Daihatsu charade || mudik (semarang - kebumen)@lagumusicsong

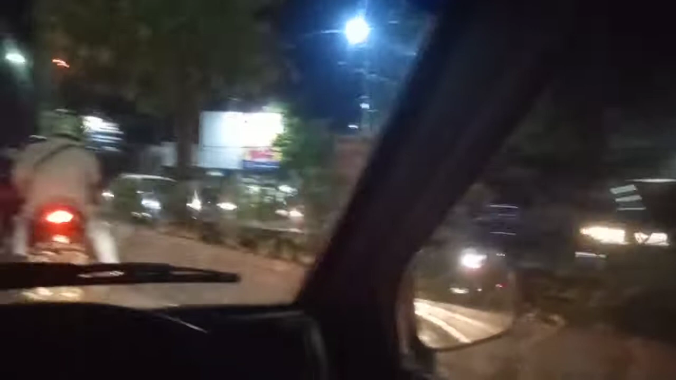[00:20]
Kali ini akan perjalanan dari Semarang menuju Kebumen. Ini masih berada di lampu merah Pedurungan.
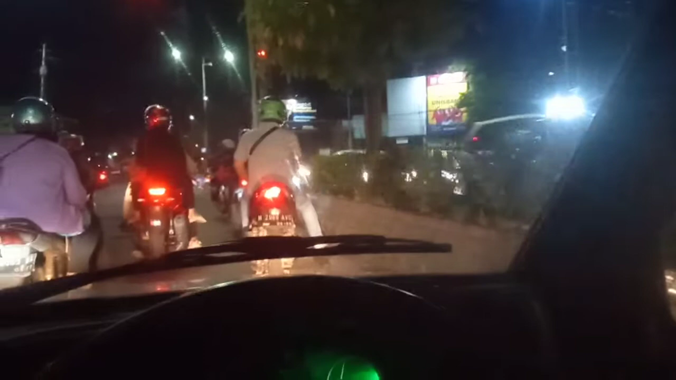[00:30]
Semoga perjalanan lancar, tidak ada kendala apapun. Kita saksikan untuk keseruannya dalam perjalanan menuju ke Kebumen.
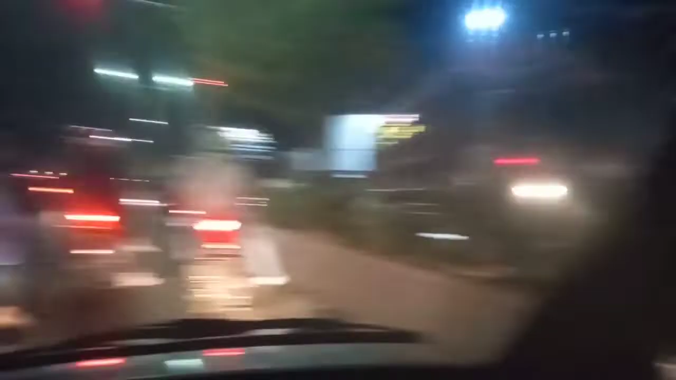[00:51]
Kita mulai menanjak di Sigar Bencah ini.
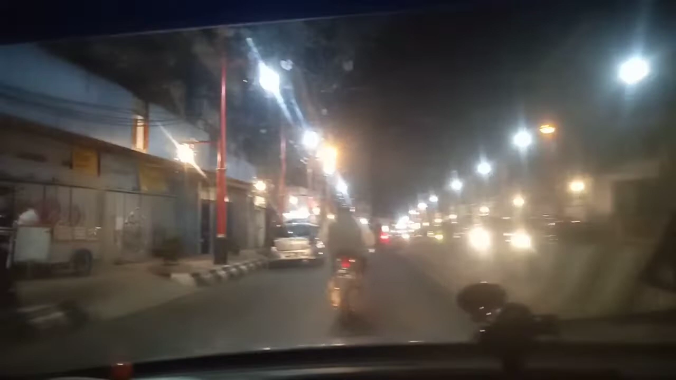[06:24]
lancar, padat, tapi lancar. Bentar lagi kita memasuki ke daerah Jambu.
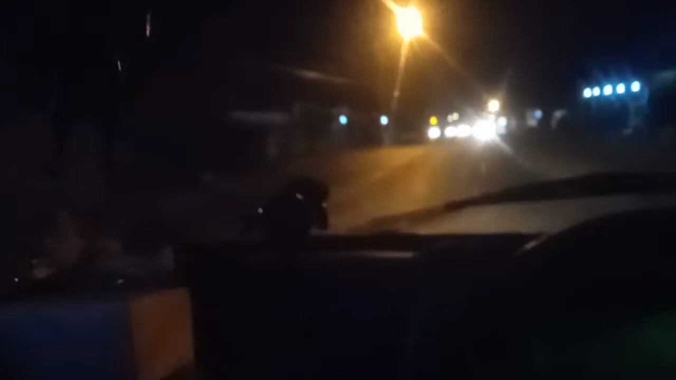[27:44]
Kondisi lancar, sepi. Dari arah yang turun menuju Semarang ini sepi. Tapi kalau yang arah naik dari Semarang agak ramai. Sudah sampai Banyumanik.